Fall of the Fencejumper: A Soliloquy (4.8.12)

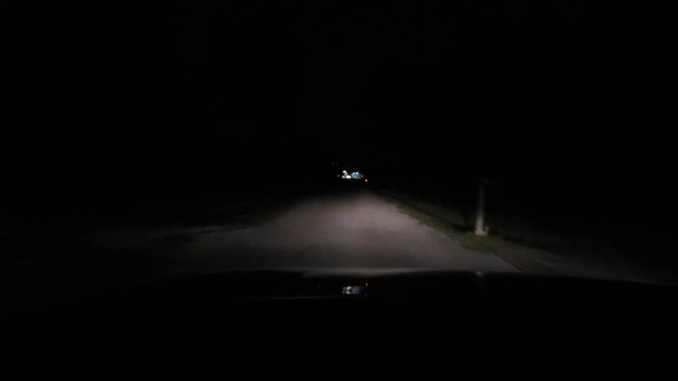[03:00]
The fence is right up there. Oh god, this is so fucking scary. Alright, alright. Stealth mode engage. Wow, it's a full moon too. This is fucking crazy. Alright, well, here's the gate. You can see the lines right there.
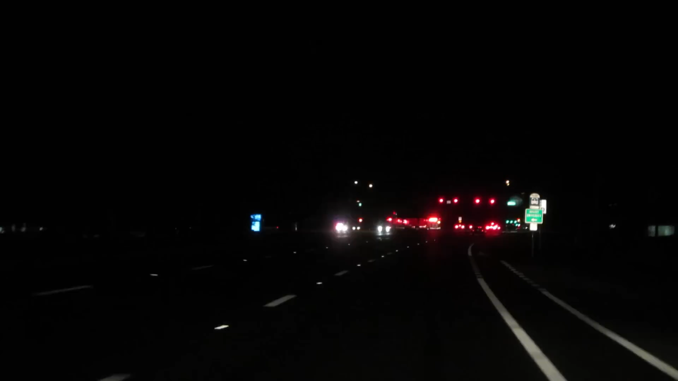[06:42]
Oh, fuck. There's some serious flashing lights over there. What the? Oh, shit, son. That is an accident and a half. You know what? I'm gonna pull closer just so I can get you guys a closer look.